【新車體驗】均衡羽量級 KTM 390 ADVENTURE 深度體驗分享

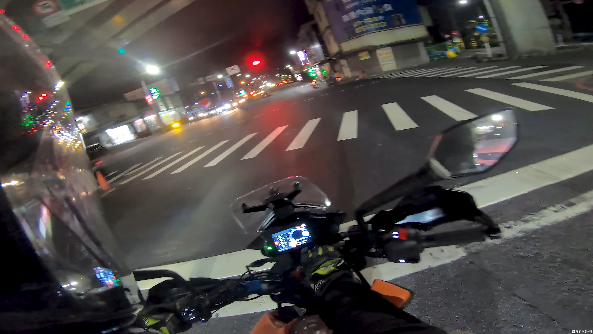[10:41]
就是它的這全部的把手啊其實都是會發光的所以說我非常非常愛KTN的這個設計就對於我們這種騎士而言呢在晚上你要找一些開關空間
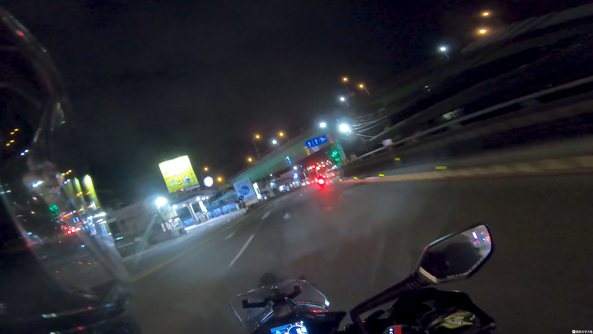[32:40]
許多貼心的配備甚至呢像現在已經進入夜晚了大家看這個儀表上面把手上面的這個燈啊都會發光這一顆很漂亮的儀表板再加上這些會發光的把手按鈕看了算是很舒服很貼心也很文心但是這台車在這邊有空格然後呢它不是大燈開關它也沒有任何的東西它就是一個空白鍵然後沒有警示燈我覺得這個地方應該把它變成一個警示燈的開關因為今天這台車它有遠燈、近燈、方向燈、